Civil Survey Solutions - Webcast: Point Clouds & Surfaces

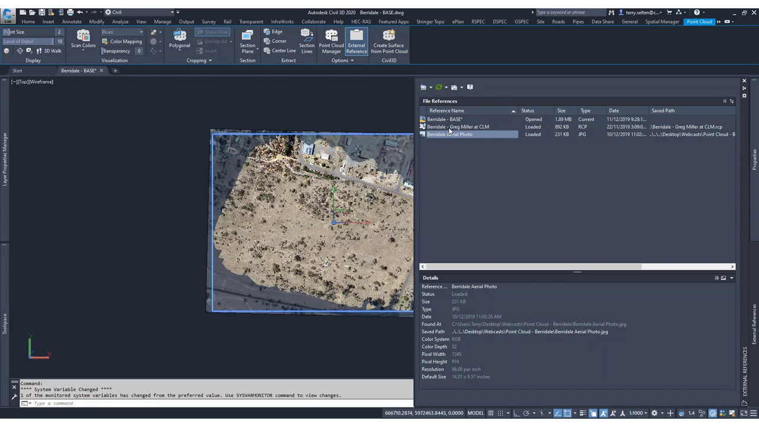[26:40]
And so now I'm going to, I just let you know that this also turns up in the external reference list. So you can see here I've got my arrow photo and I've also got the point cloud that's been brought in. Okay. So that's the, that's the home of where that lives. Once I've brought in my point cloud, I can create a surface from it. This is a civil 3D method. So create point cloud from, create surface from point cloud. That brings up the menu. Now we're going to give this a name. I'm just going to call this one civil 3D. We call it C3D for short.
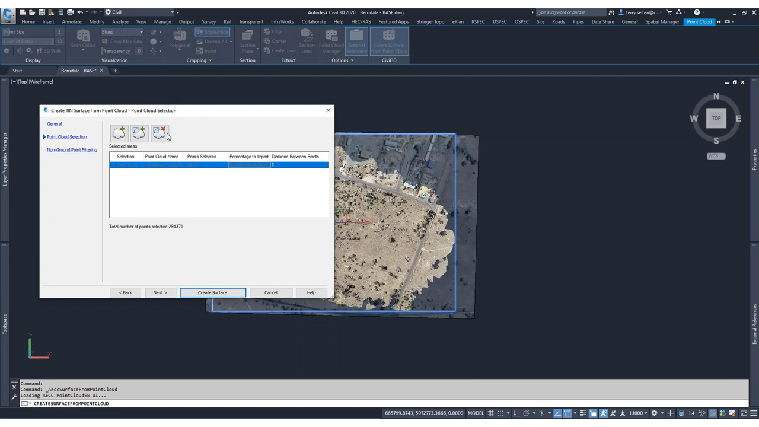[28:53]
If, and I have run this with the entire data set, and it took five minutes with the, over a million points. Okay. The next step, we get to do some filtering. Now there's a planner option, which is,
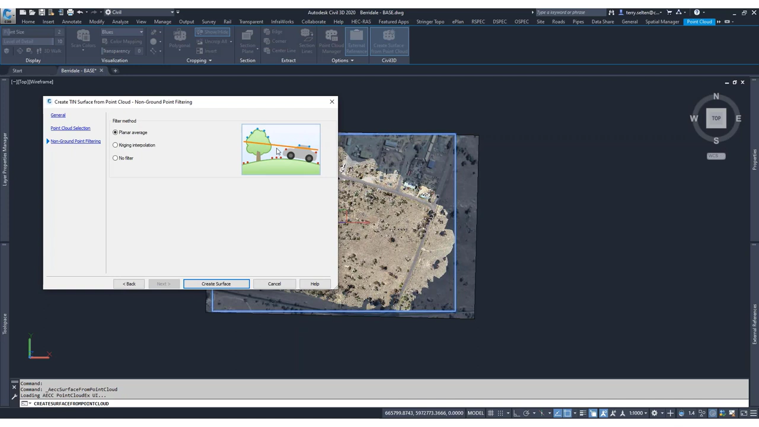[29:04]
these are different algorithms applied by the software to determine which points to include and which to exclude. There's a linear option, the cranium option, which is a bit more intelligent, and you can see how it looks at trends. So if there's a tree or outlying high points, it will exclude those same with the cars or buildings, et cetera. And of course, we can apply no filter, which will just give us everything. It should be quite aggressive surface. Imagine every shop that's been in a tree branch or something, it will be included.
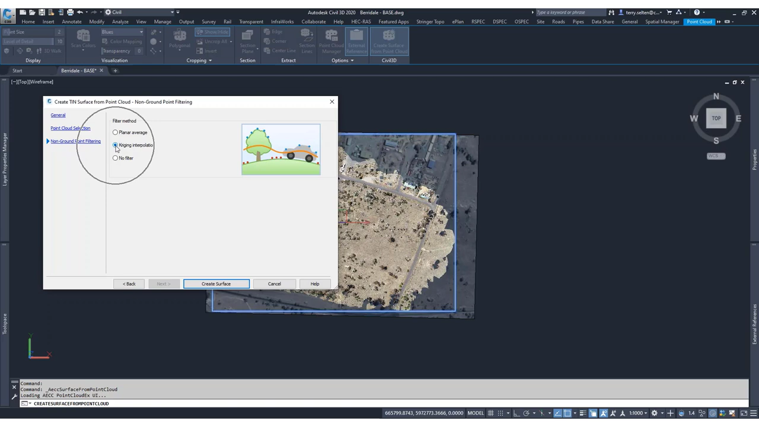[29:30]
So what we'll do for this exercise is use the cranium option, and then I can create a surface. Now, this is typical for this exercise. You'll get this pop up. What it's saying is that it's creating a point where it's a point cloud in the background, but it's known that it takes a long time. So they just accept that delay and you can continue to work. I can continue to pan and zoom and move. But what this warning tells you is don't, or avoid editing point cloud while it's making a surface,
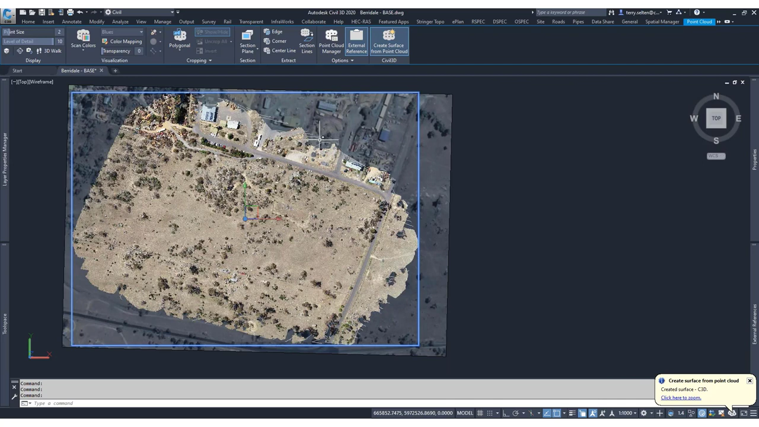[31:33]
And so the trade off for lack of accuracy is the speed at which you can process it. Okay. So you can see how in the background little progress bars triggered and then the surface has arrived. So we can click here to zoom to the surface. Okay. So you can see now how I have a surface in the background. And I'm just going to give that a save. So really save often. And I'm going to go on a angular view and you can see our triangulation.
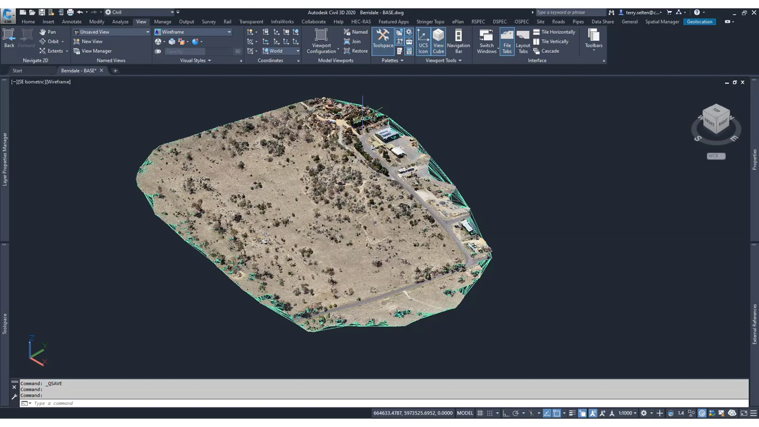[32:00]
I'm just going to zoom in and see from a profile view,
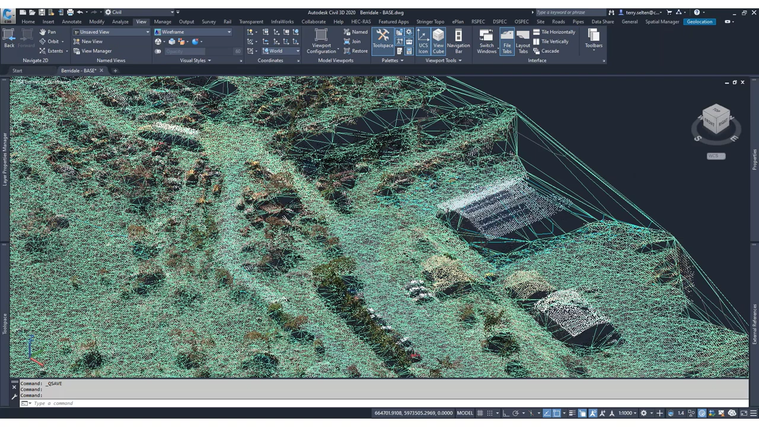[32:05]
all that around this and you can see how it's excluded these trees. It's excluded the building.
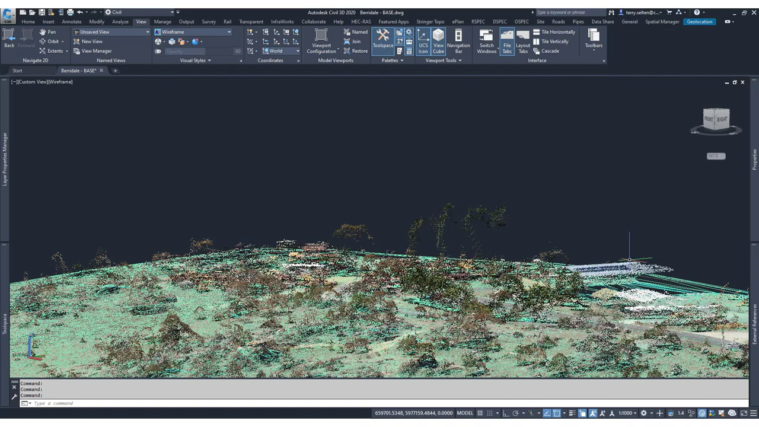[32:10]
As I move down, look down the road if you want a good view.
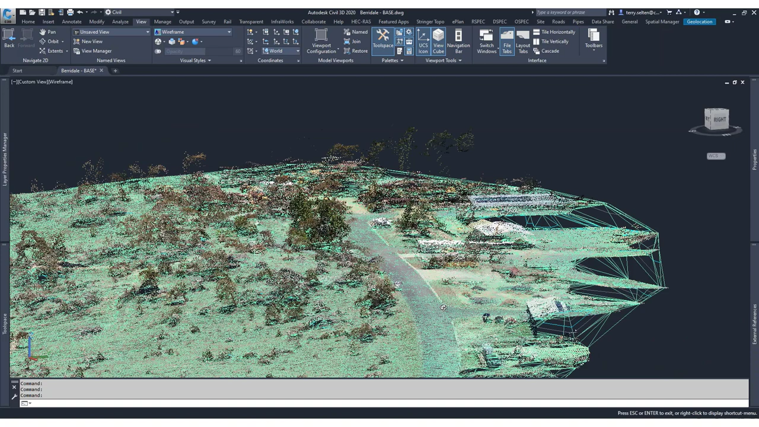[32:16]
Holding shift and panning to do my orbit shortcut. And got in too close.
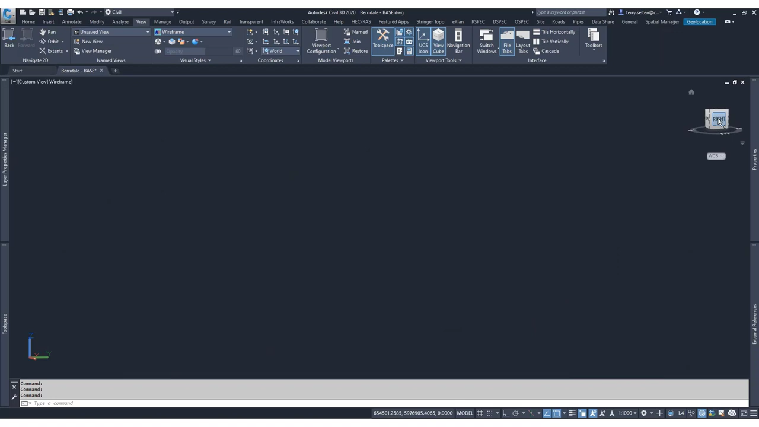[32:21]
So I just click right and that will move me back to the right side and zoom expense. So you can see there's an outline here which is included. So we're going to get a bump in our surface.
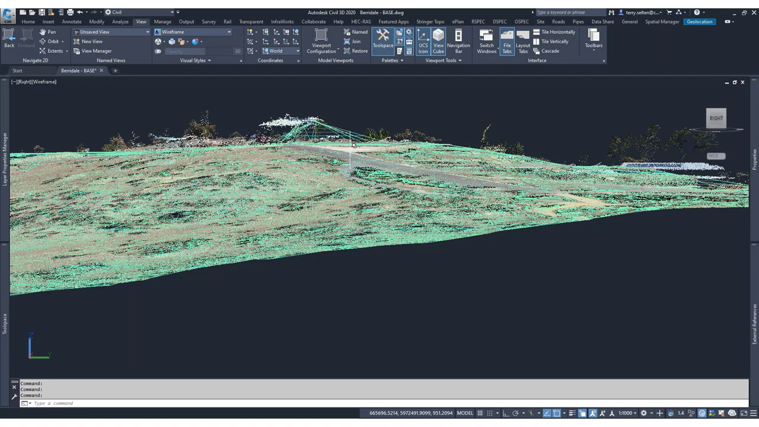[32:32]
You can always use the surface edits in Civil 3D. The surface edits in Civil 3D are really good. And so you can edit out any points, any undesirable points that you've gotten.
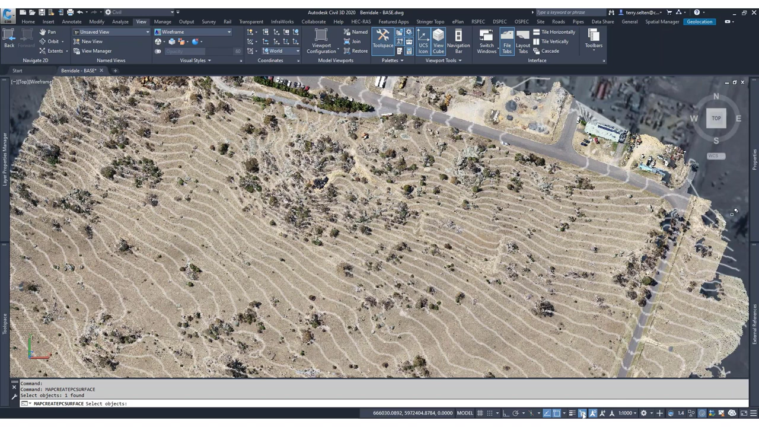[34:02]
the buttons can be toggled on and off here in the customization. So you can turn your selection cycling on and off by that shortcut. So I've got my selection cycling on. That's the option. So I can select an object and I can define my point cloud. That's the object I wish to select. Push enter on that. The level of detail is graphical.
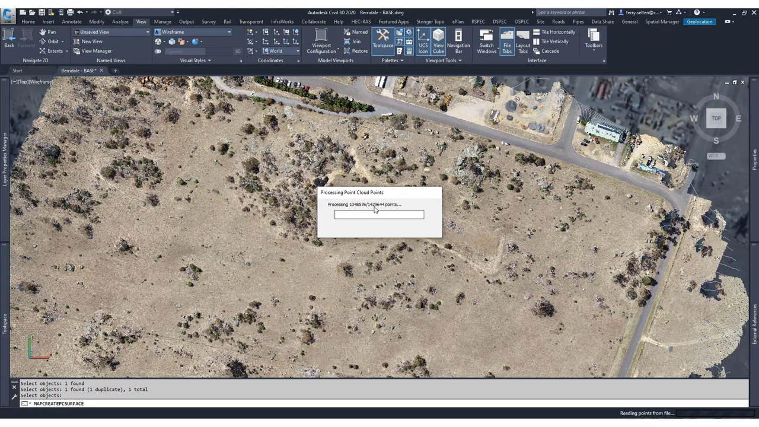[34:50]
You can see over 1,400,000 points in this method. OK. So what that creates is an entity. And in the properties you'll see that it's called an AC map grid surface entity. It's not like a normal AutoCAD object. And it can be a little bit sticky.
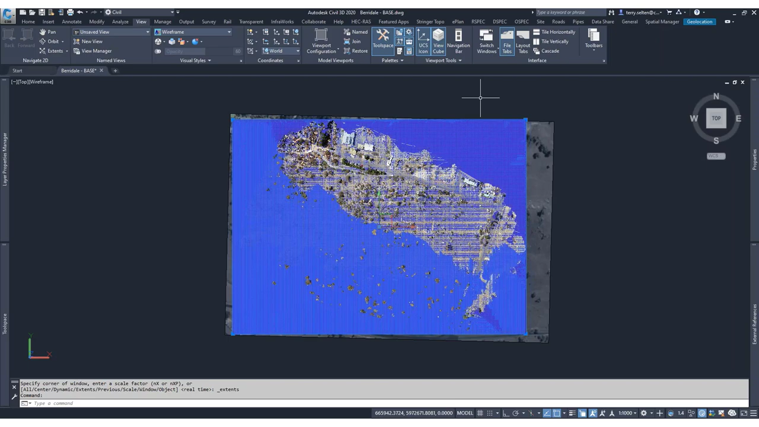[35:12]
Obviously it's quite noisy visually with the mesh that it's created.
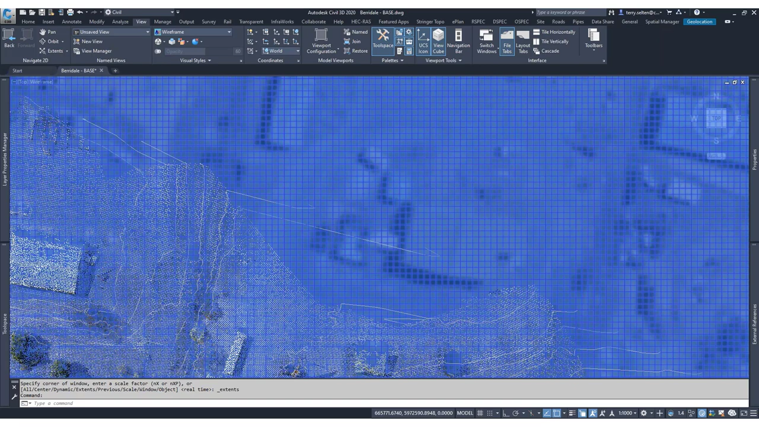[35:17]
And so I typically create a layer called freeze.
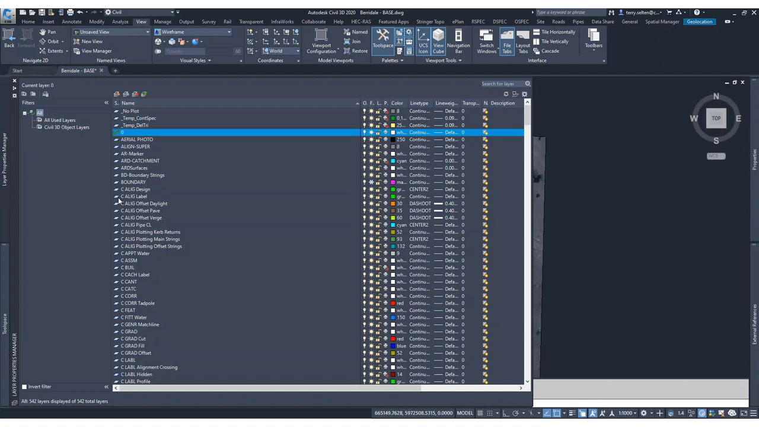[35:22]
Here's one I prepared earlier. And it's just basically a frozen layer. You can just put that on the same layer. And I'm sticking on the home tab and I'm assigning it to a layer.
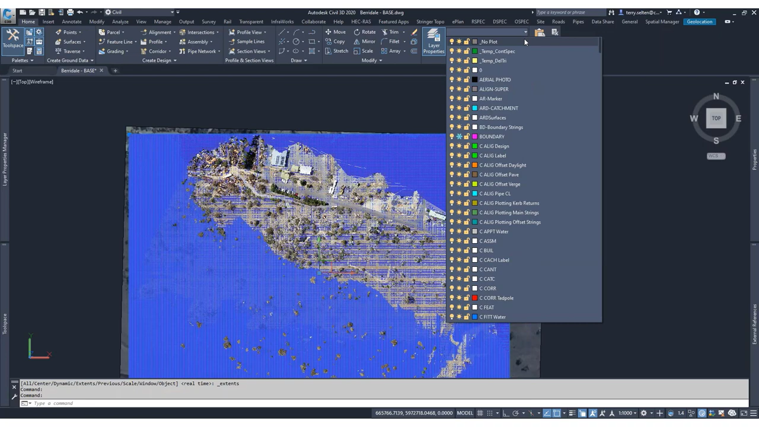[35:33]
I'm going to assign it to the freeze layer. So that will be hidden. I'm happy with that. So I've got the object. It's in the drawing but it's just frozen. So the next step, once we've created that ground surface entity, we come over to the tool space. We're going to create a surface.